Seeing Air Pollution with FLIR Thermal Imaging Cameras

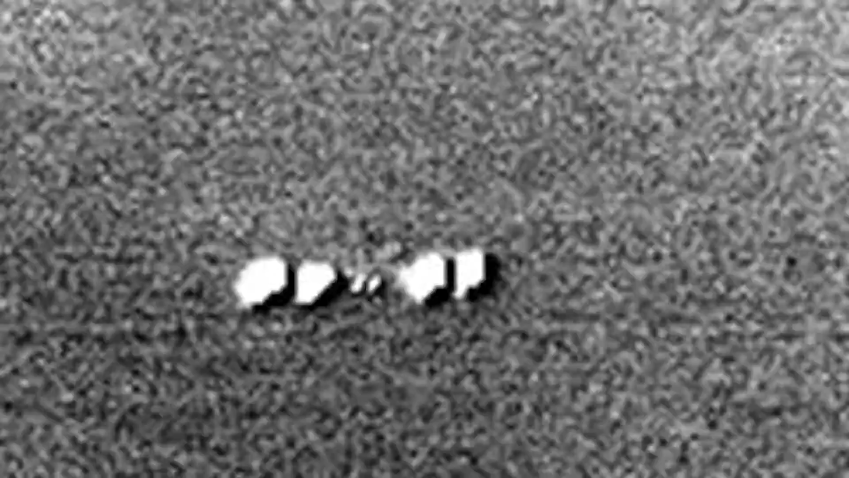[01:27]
that most of the pollution from taking off aircraft occurs before they reach much of a height.
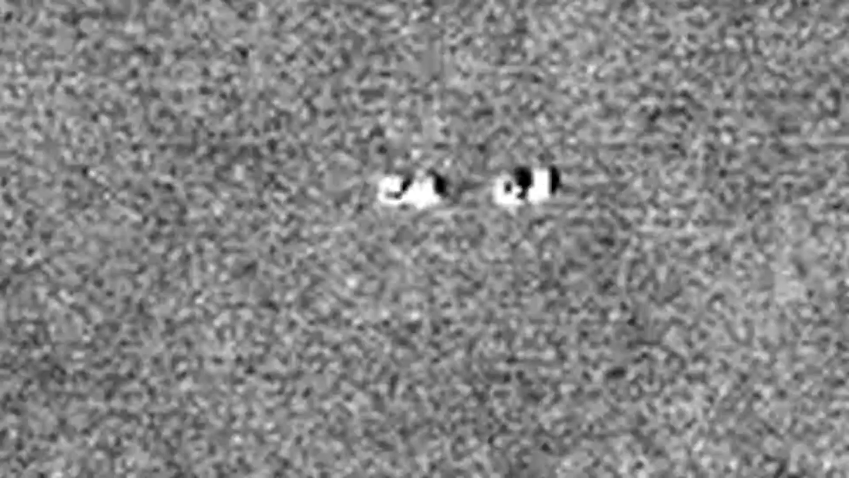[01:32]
And you can see it there.
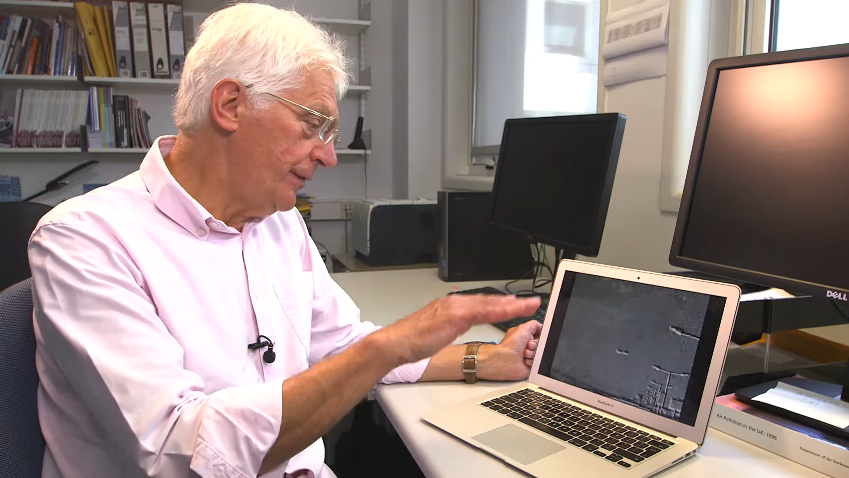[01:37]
Once the airplane had actually lifted off and was, you know, tens, fifty, hundred meters above the ground,
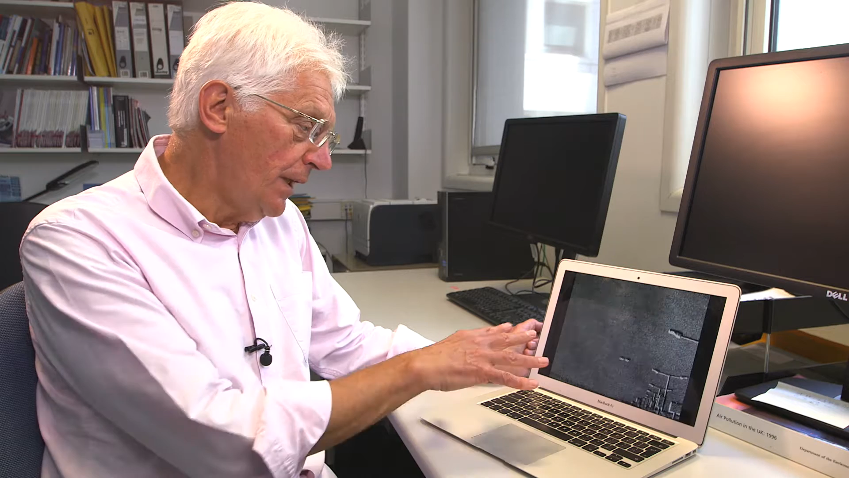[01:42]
you couldn't really see too much pollution because it's diluted and dispersed.
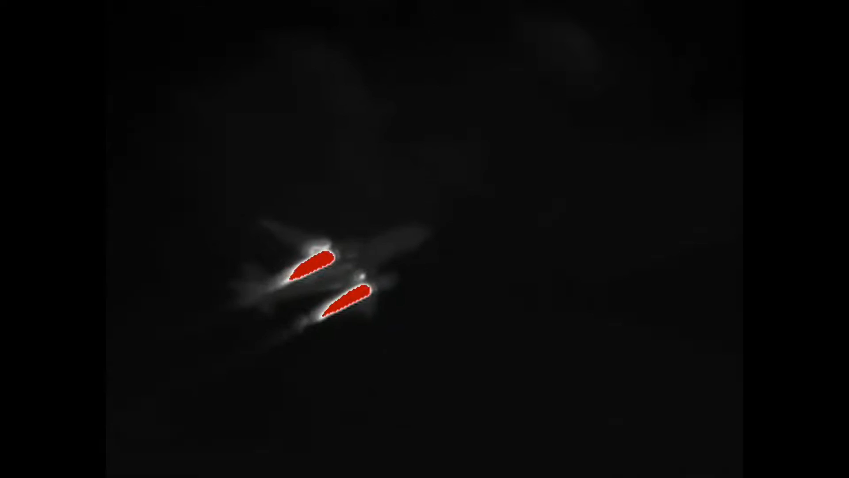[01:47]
But when it was actually taking off on the ground, then you could see quite dense plumes of pollution,
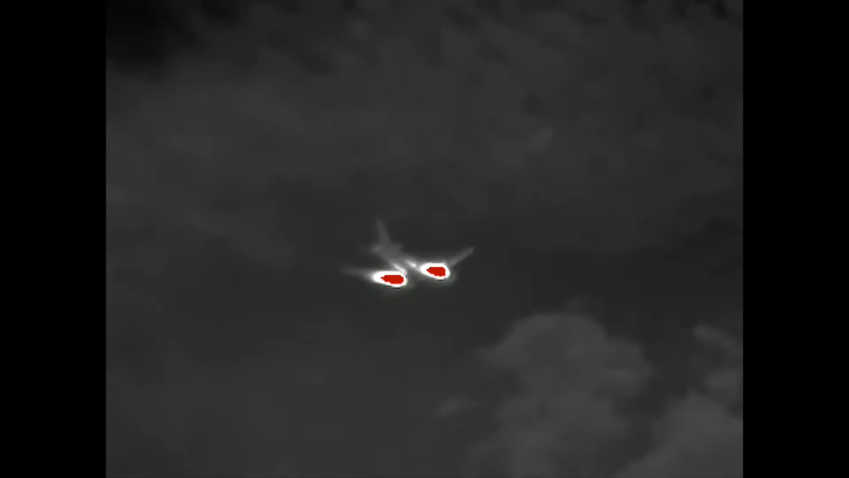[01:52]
which is just what we've been modeling and that's a nice demonstration of it. Back in the old days of the smogs in the fifties, I mean, it was very visible, you couldn't miss it. And these days part of the problem I think is that it's an invisible thing and this does help to demonstrate that.
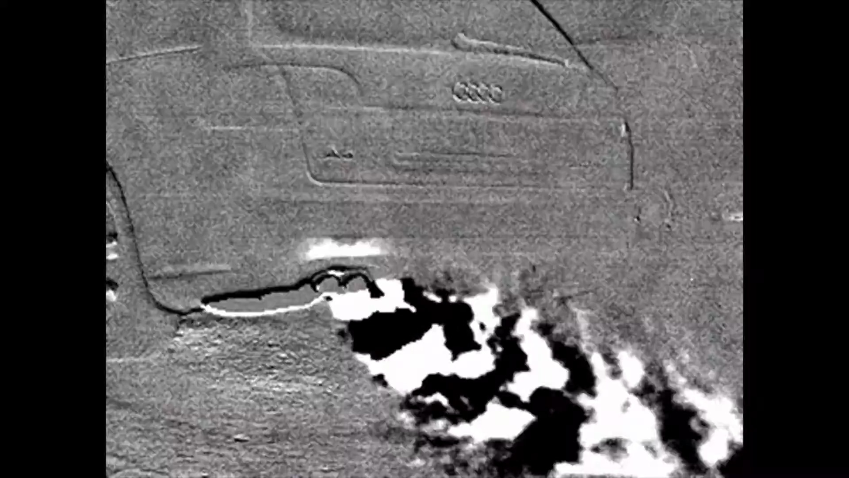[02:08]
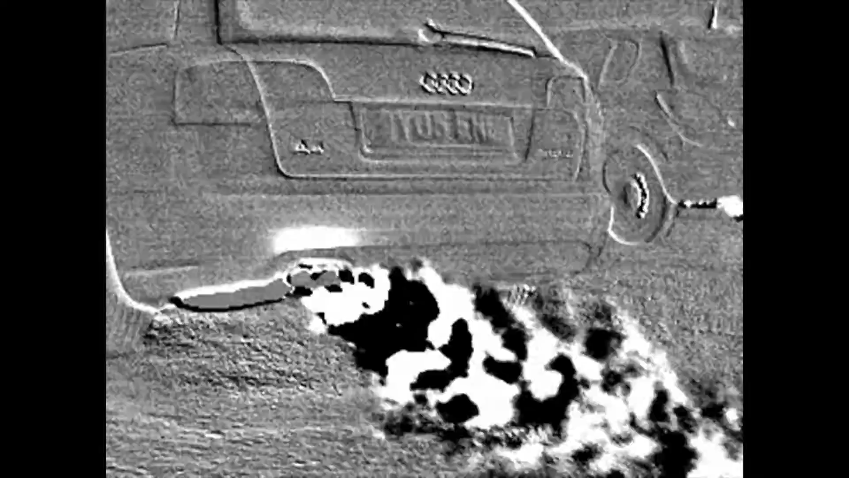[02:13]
Well, this, yeah, you can actually see the pollutants and you can actually see where they go.